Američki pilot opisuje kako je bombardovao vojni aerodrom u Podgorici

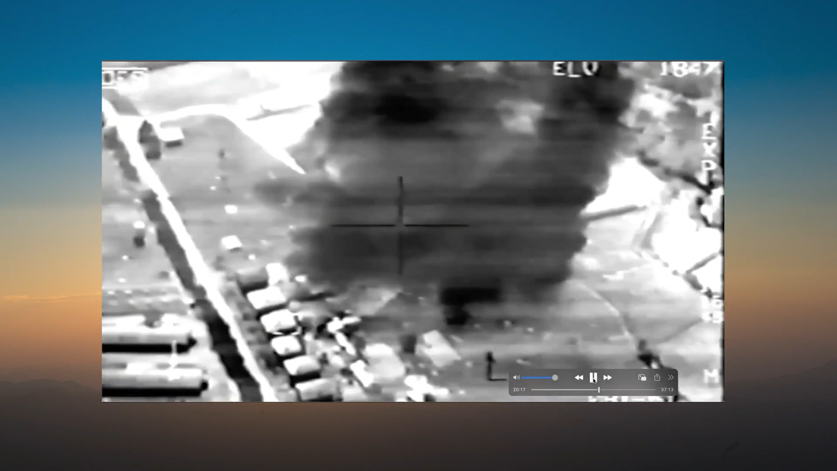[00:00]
there is aluminum roof paneling flying and a cloud of black smoke that was my i think one of the most visually impressive explosions i ever got to create it's like it's made out of matchsticks or something yeah exactly and so that's it we're out of there um we're out of
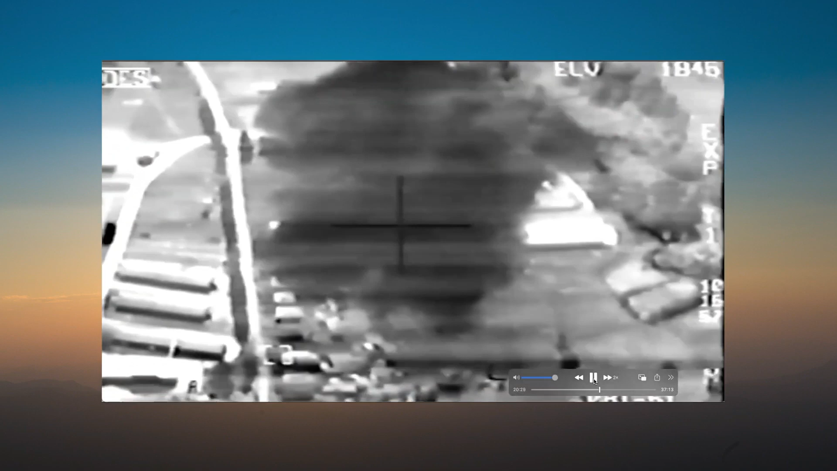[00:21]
bombs we've hit both of our aim points it's pretty successful from a star baby shooter standpoint um and we have not embarrassed ourselves
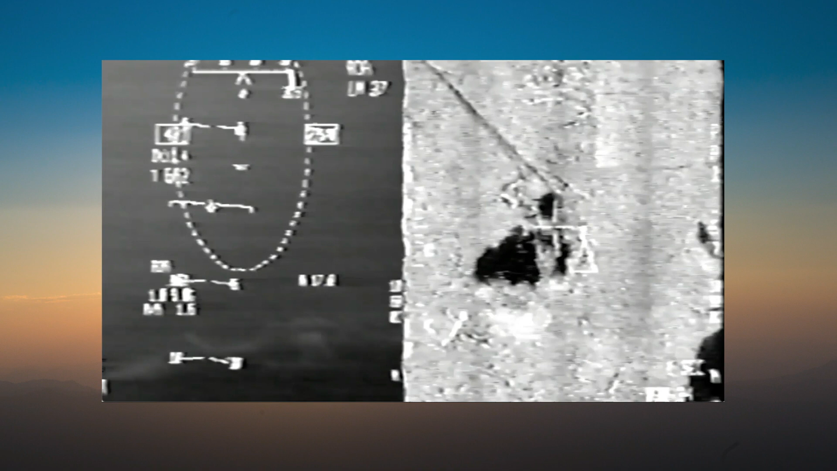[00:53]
base with a civilian side and military side we pretty much left the civilian side alone um and you know we kind of trashed the military side of the field and we're going to go underground look for the underground storage which i have no photos of and of course i'm flying with no photos and my sketch is from memory that
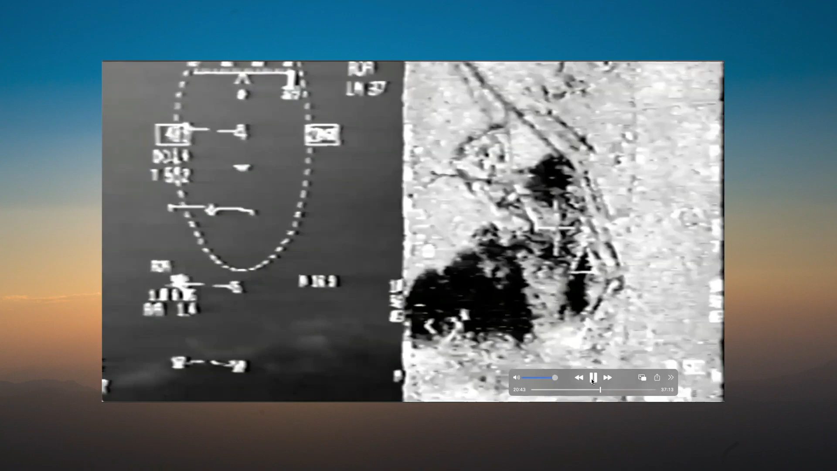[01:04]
doesn't look good okay okay designated right your radar my radar that fast the radar picture was that good um because the you see the taxiways kind of curve around the mountain go into the where the door has to be a designate where the door has to be and i'm done with the radar it's that's shooters or in this case sorry it's war dog in the front seat squadron commander so this is weird i'm the mission commander
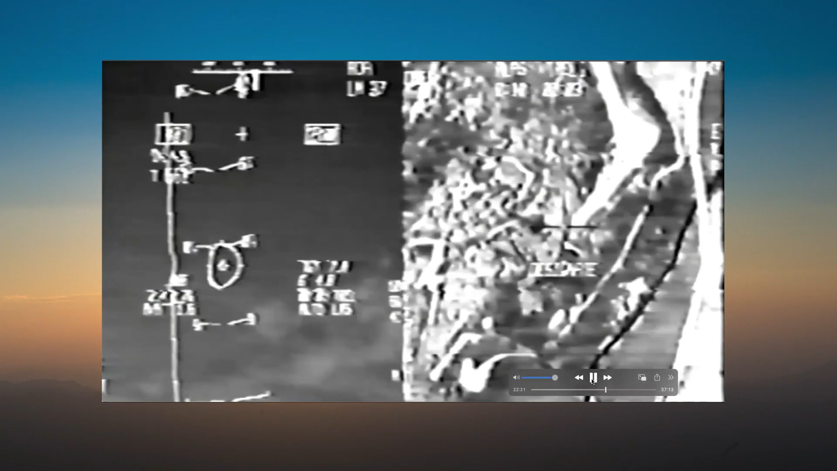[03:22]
bombs are in the air we're maneuvering pretty severely what you're really looking at is the concrete cap it was kind of protecting the tunnel entrance uh and this even on the original tape it was hard to make out unless you knew what you're looking for but the white you know curve the taxiway coming in uh here is the pointer and sitting here at the same temperature as the taxiway around here is a mig 21 and
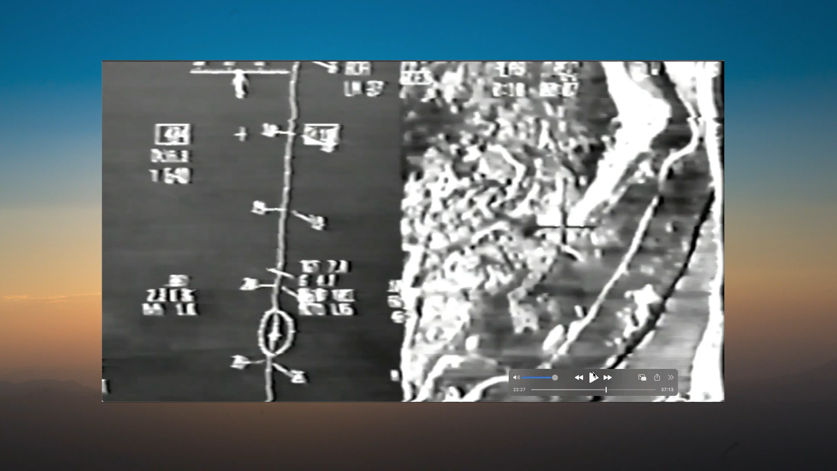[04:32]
sa3 in the clouds at a 20 degree dive um and that's just to put some more energy behind the bomb
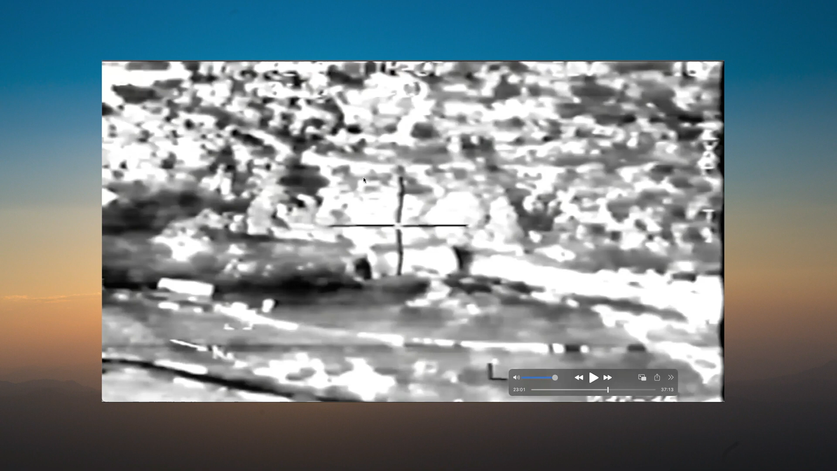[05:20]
the mountainside okay and there's a set of blast doors hidden behind here so what i'm trying to do is hit this rock face um i really want the bombs to hit at the junction so i'm elevating above the rock face in the hopes that i will bypass all the hardening and go in behind the doors by the time they detonate their penetrators blue 109s uh they have a delay fuse
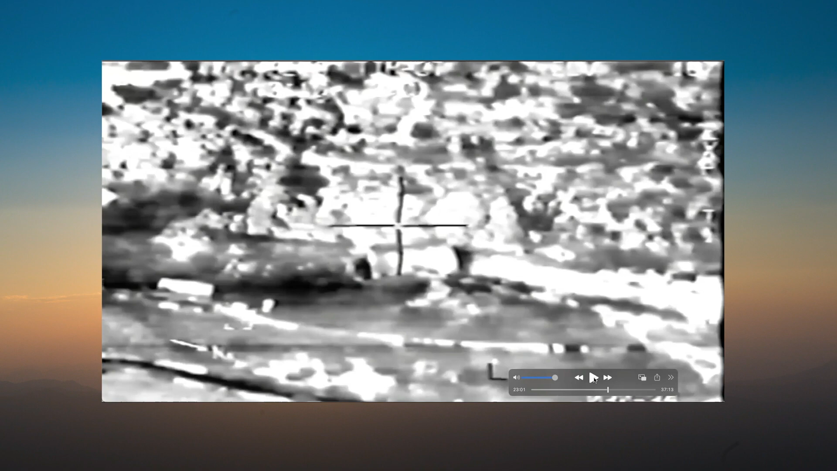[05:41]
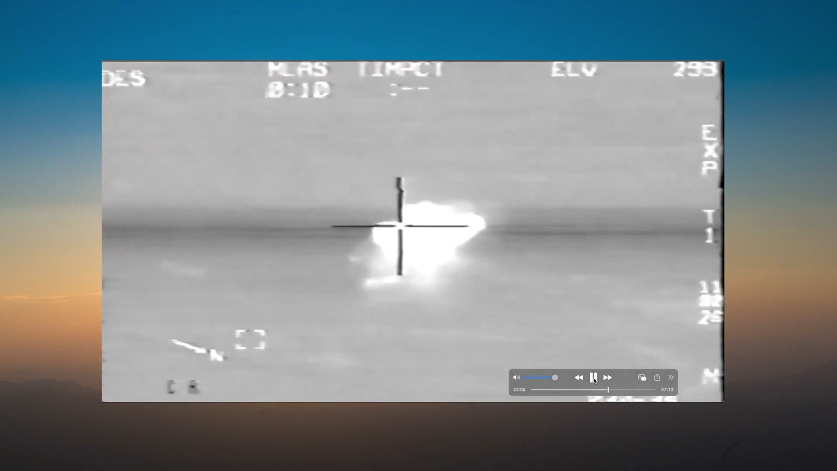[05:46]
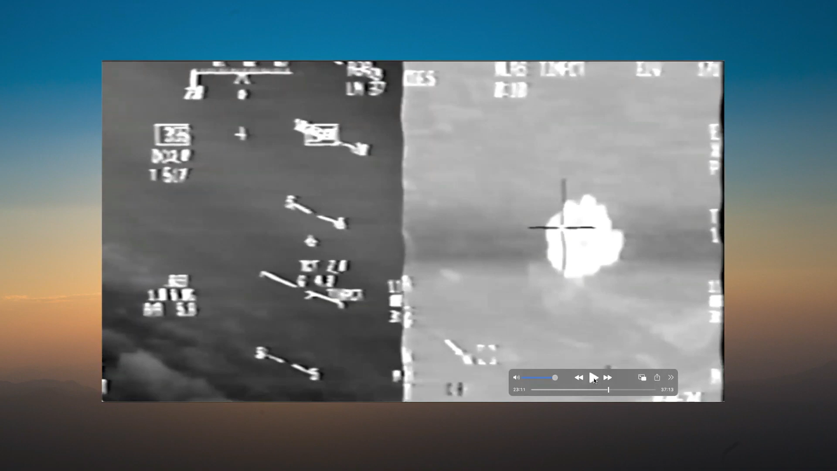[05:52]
and so unfortunately i don't have a good slowed down version of that to show you the fireball coming out um and uh revealing the mig
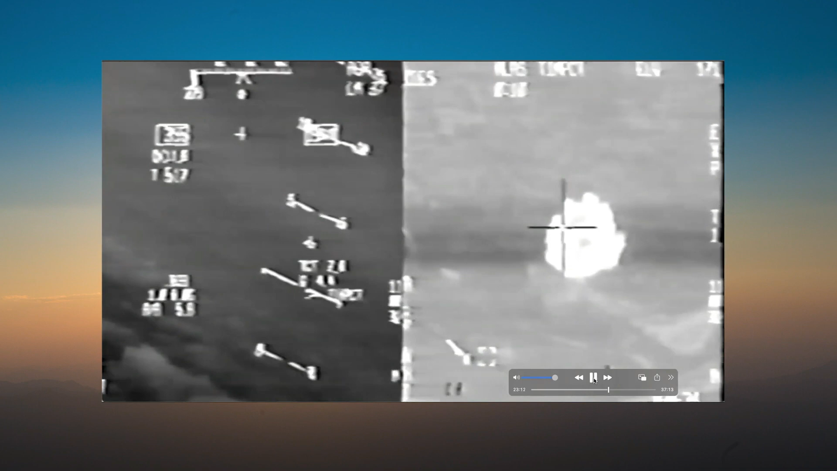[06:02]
21 but it definitely made a big bang and that was um so that was two gbu 10s right that
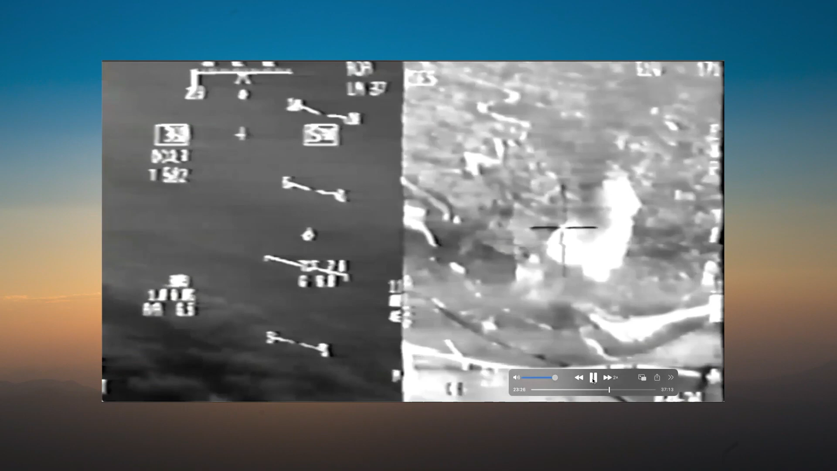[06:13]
was two gbu 10s was it the double miracle method that you were talking about earlier then or they were impacting at the same time now well so the the you can't